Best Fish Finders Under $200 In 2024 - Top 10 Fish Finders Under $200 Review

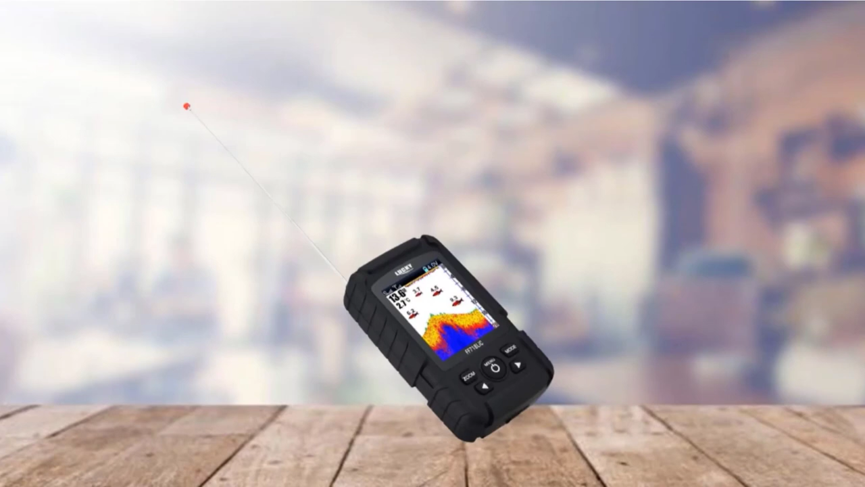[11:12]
It can offer 10 hours of continuous operation on a single charge. That's all for today.